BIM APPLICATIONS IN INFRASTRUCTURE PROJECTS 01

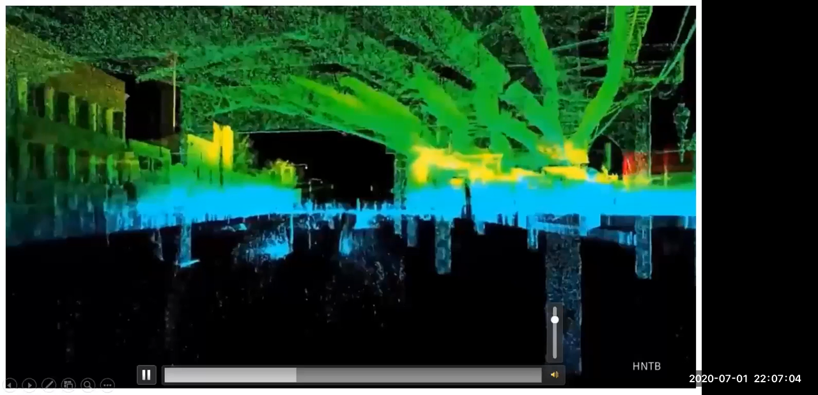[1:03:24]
نتيجه الليدر او الليزر سكانينج، وبيحول البوينت كلاود دي الى فيتشر عن طريق مثلا ريكاب او يدخلها البرنامج الانفروركس بتتحول الى فيتشر.
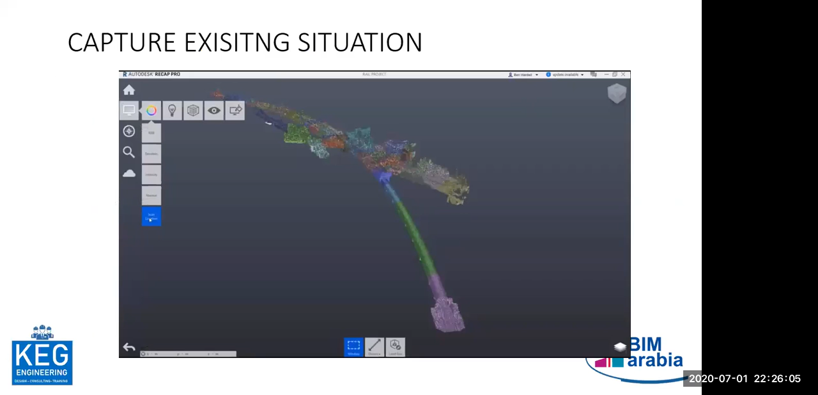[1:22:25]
ريلوي بروجكت، لو عندي مشروع قائم بعمل رفع ليزر سكاننج، بدخل الكلام ده على انفروركس، بعمل انفاق، بعمل كباري،